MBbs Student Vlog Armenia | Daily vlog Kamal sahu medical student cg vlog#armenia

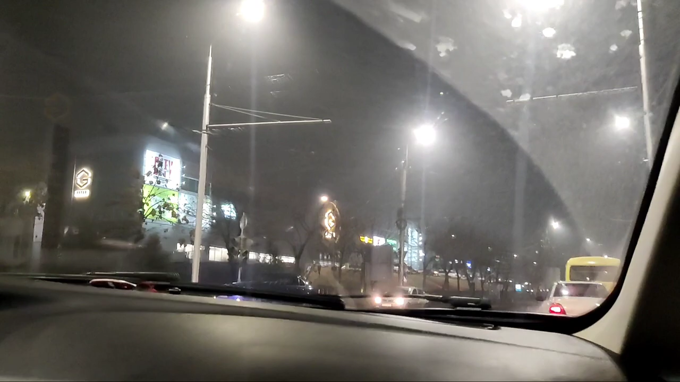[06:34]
तो भाई अब निगल चुके हैं भी पहुंच चुके है यहां पस गैरेज मॉल है तो अपन जाए तर समान यहीं से खरीदते हैं
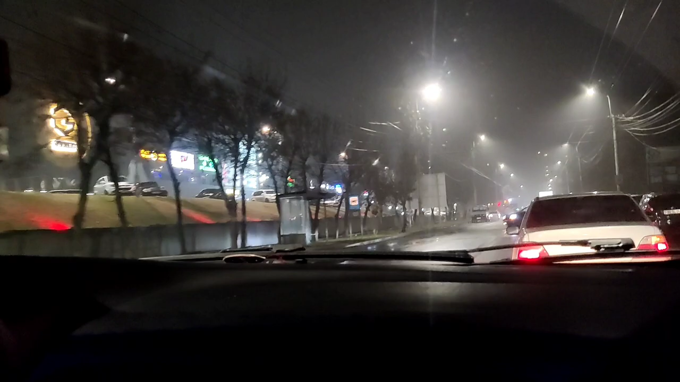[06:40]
जो भी रासान होसन के रहते हैं अपना खाना फिने का भाई तो अभी अपन जाए रहे हैं कैसर सूपर मार्केट वहां चलते हैं वहां का दि� लिए तो और यहां देख सकती यह सीप्स लिखा नहीं पेटरल वर आगा अब नहीं फुरा खाली रहता है वह यह थंदी कार में बैटके जा रहे हैं तो